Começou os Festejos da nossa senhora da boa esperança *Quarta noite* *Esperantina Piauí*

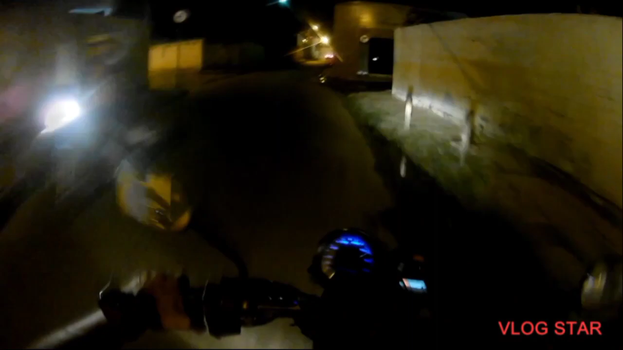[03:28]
Então, rapaziada, é isso Eu vou fazer um pequeno corte aqui Quando eu estiver chegando lá Eu volto aqui com vocês Que é um pouco longe, rapaziada Garantina é grande Pra quem não sabe, aqui tem quase Ou já tem 50 mil habitantes na cidade Então, pra você se deslocar pra um lugar pro outro Dependendo do local É longe, rapaziada
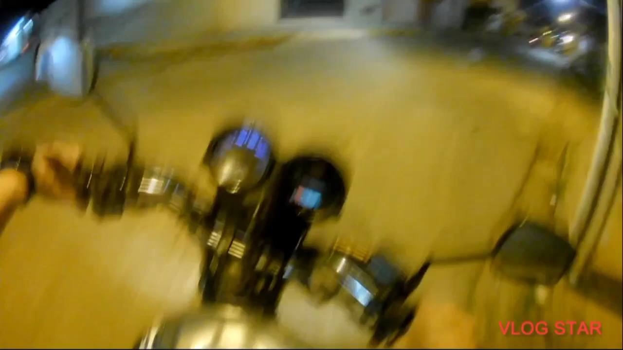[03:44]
Então é isso, rapaziada Vou fazer um corte aqui Já eu volto com vocês Então, rapaziada Voltando aqui Chegando aqui já na praça Onde Concentra bastante gente Na época de festejo O sinal tá verde Olha os seguranças guardas de transição ali
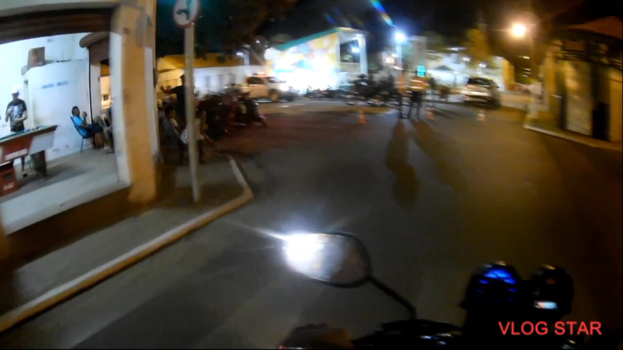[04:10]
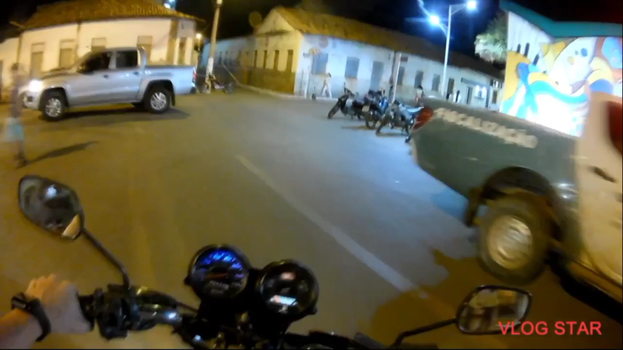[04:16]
Ah, aqui tá interditado Não dá pra passar
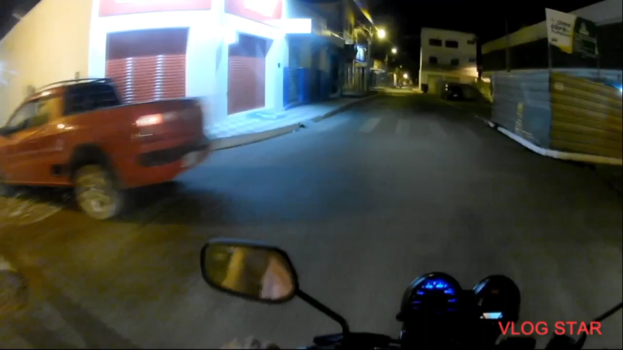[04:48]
Então eu vou por aqui, rapaziada Não sei se vai dar pra me passar Mas eu vou por aqui Vai dar certo Aqui é a guarda de trânsito e policial também, galera Fazendo a guarda aí da...
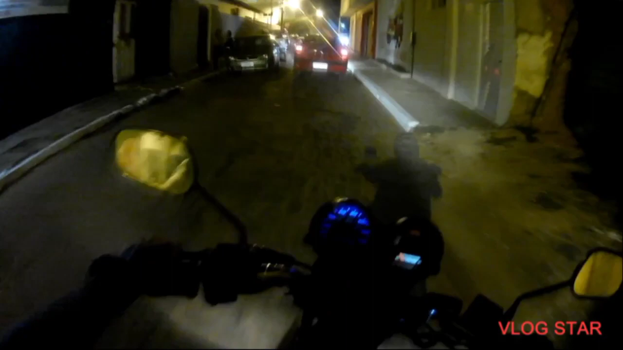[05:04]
A celebração, né? Que é o do festejo Até falta de respeito aí Se tiver alguém Que ele bagunçado Os homens estão aí
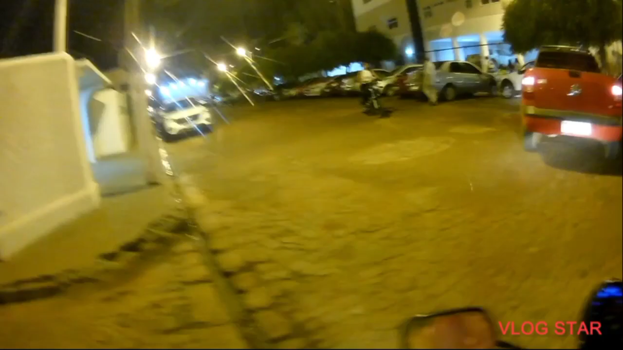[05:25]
Deixa eu ir até ali Até aqui não vai também, cara Mas galera, tá bastante carro Tem gente de fora Vem pra cá Tem um palco ali Que é onde o padre faz a missa
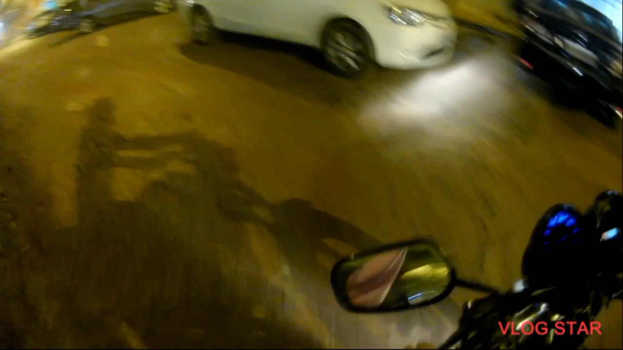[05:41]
Vamos continuar o vlog aqui, galera
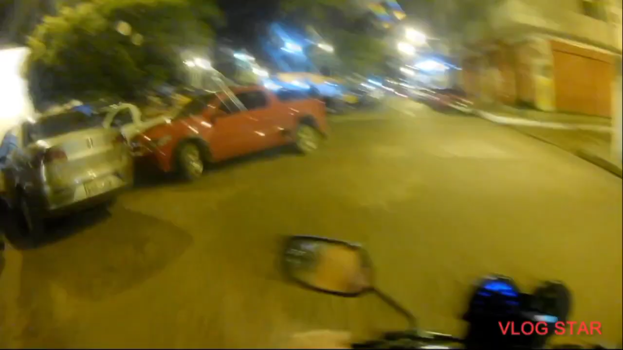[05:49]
Aqui ele fica os botiquins, galera
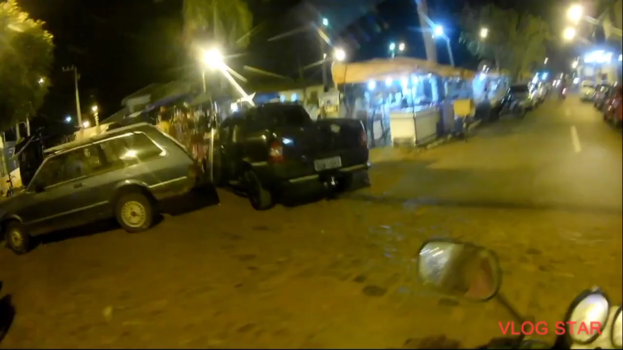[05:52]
As barraquinhas
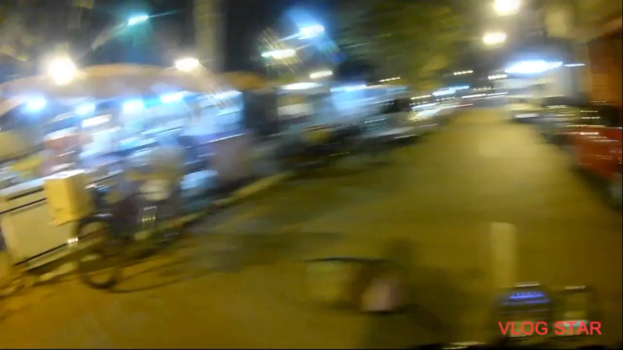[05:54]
Tem bastante barraquinhas, cara Deixa eu tirar os bars, hein, galera Que a galera gosta de ficar tomando uma